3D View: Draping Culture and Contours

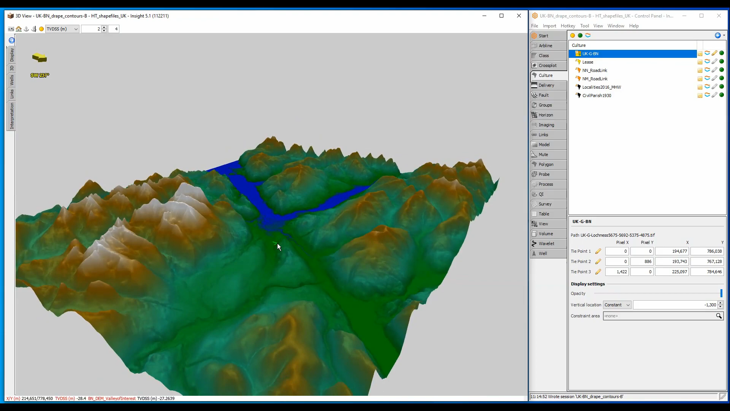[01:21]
To see the culture file at the same time, I have to click the surface icon, just like I do when displaying a horizon surface. This culture file appears flat
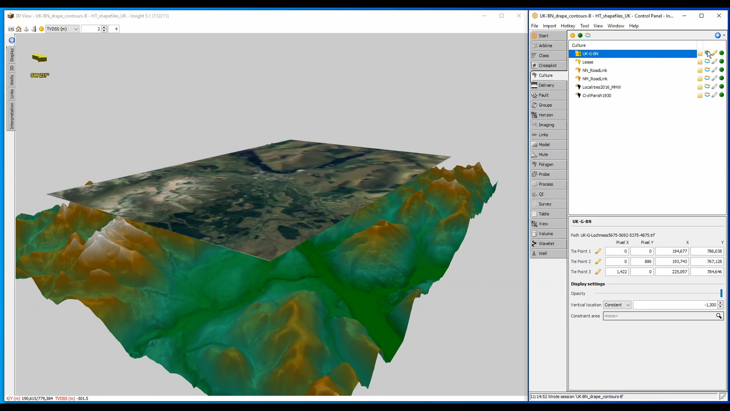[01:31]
because it is associated with a constant depth slice of 1300m above sea level. I can change the slice value to move the culture up and down, but what I really want is to drape it over the structure, and changing the constant to a horizon selection will do that.
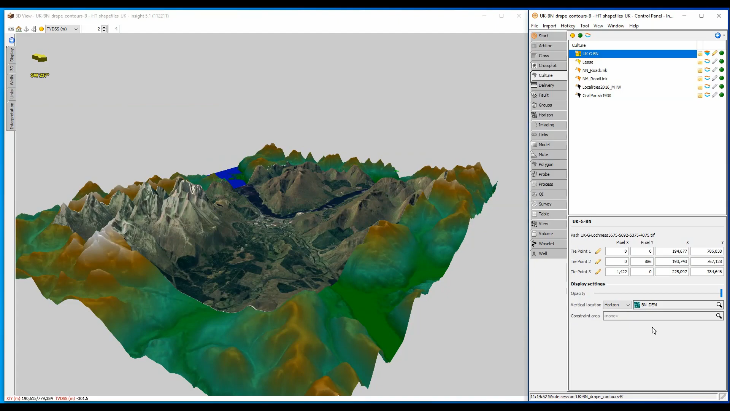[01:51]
I am not interested in the steep mountainous area, only this valley in the foreground, and so I can use a polygon to crop the culture to this area. I can also drape the shape files onto the horizon surface using the same show surface icon.
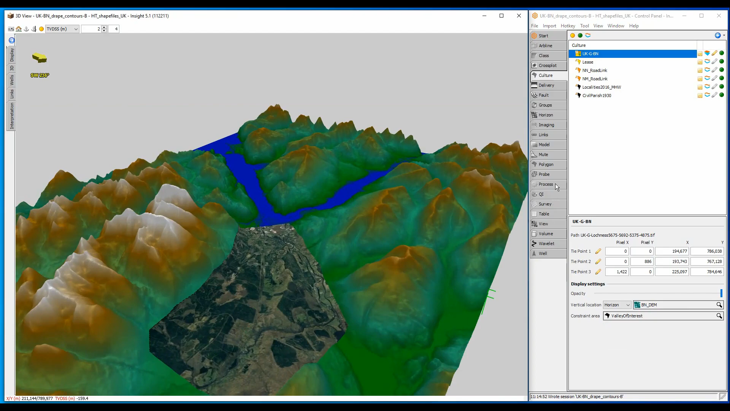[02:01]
This is almost what I want, but I had contours in map view, and it would be good to see those in the 3D view.